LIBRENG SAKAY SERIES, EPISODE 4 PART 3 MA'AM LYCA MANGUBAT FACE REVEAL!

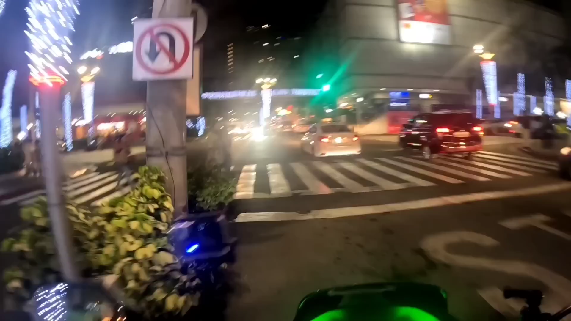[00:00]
Ayan guys, susundin na natin si Laika At ayan nga, saan ko daw siya binabadong ko rin siya susundin
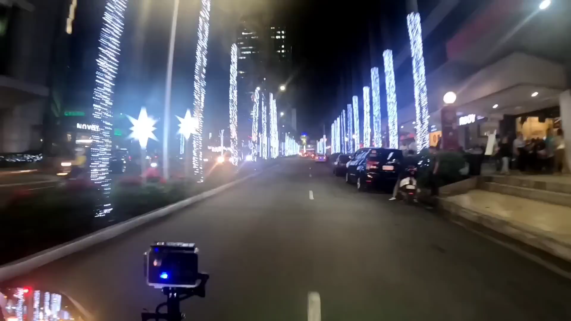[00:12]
Sana nandito na siya Nagchat na siya, sabi punta na daba ko eh Nagikot ako, kaya lang wala akong nakahita Wala akong na libre sakay Ayan na nga siya guys, nandito na nga
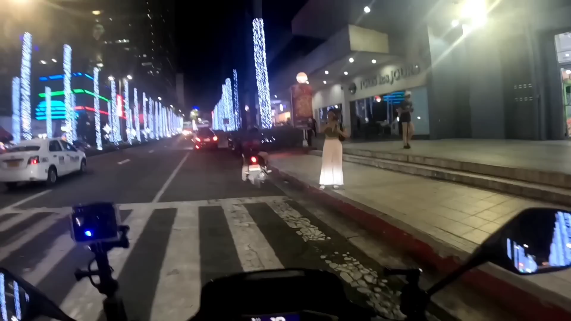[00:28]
Okay lang ba rito, dun na lang kaya ma'am Saglit lang dun eh, ganyan lang, tabi ko lang
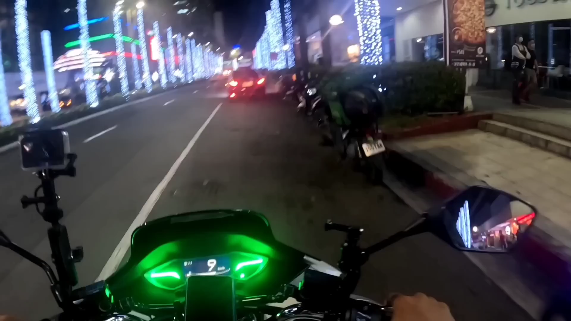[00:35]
Ayan, nakasa pedestrian kasi guys Kaya pinatabi ko, oh
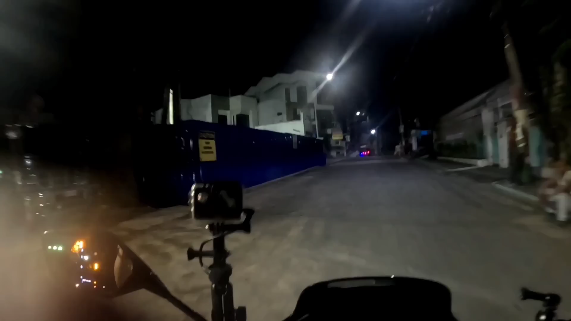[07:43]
Sa may corner Dito Dito lang Okay Ayan guys Ah Andito na tayo Yung